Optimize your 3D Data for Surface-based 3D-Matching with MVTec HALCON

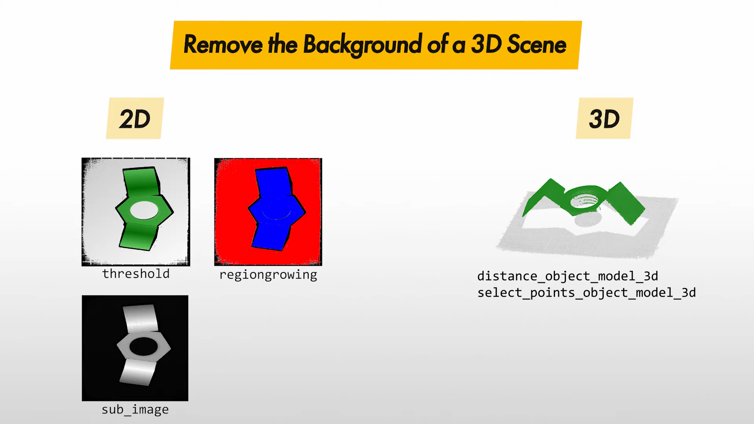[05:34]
If possible, we recommend using the 2D methods, since they are more efficient. Let's have a look at the Z image here.